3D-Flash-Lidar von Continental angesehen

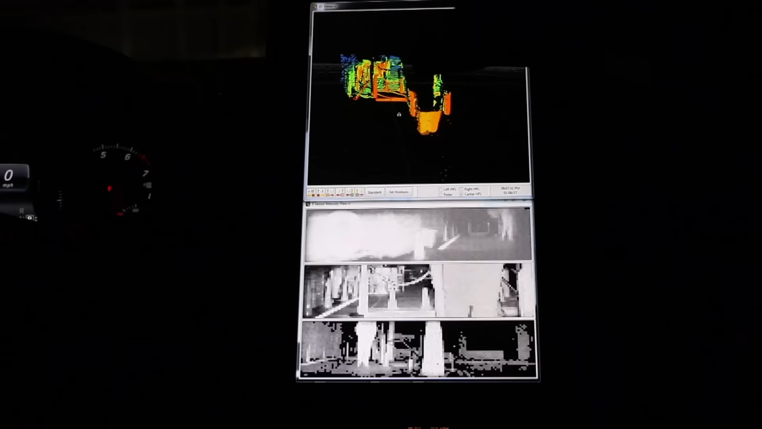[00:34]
In den mittleren der unteren Schwarz-Weiß-Felder sind die Gegenstände gut zu sehen,
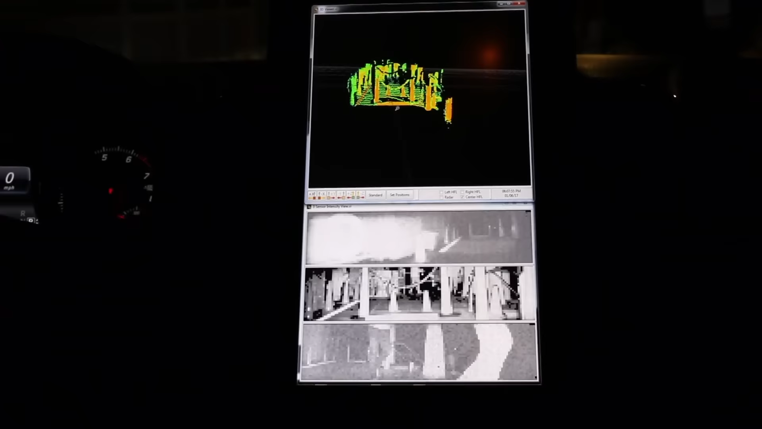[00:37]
die sich vor dem Auto befinden. Da die Lichtimpulse auch Entfernungsangaben enthalten, lässt sich daraus direkt das obere 3D-Bild erstellen. Zwar haben Laserscanner keine hohe Auflösung,
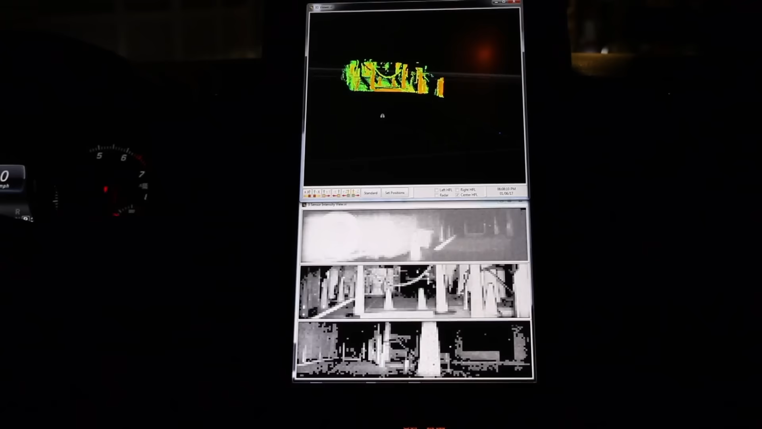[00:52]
doch Objekte wie schmale Absperrketten und Bordsteine lassen sich identifizieren.
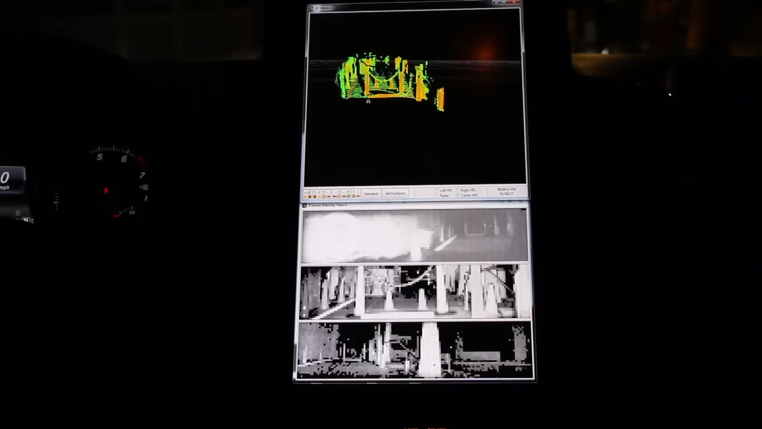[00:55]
30 Mal pro Sekunde wird das Bild neu aufgenommen.